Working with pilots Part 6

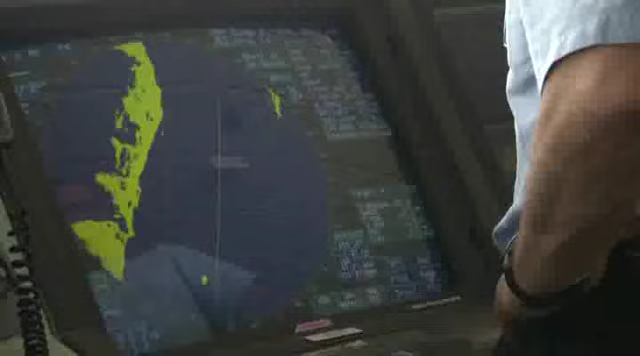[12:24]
The pilot will probably want one of them set up to his own specifications.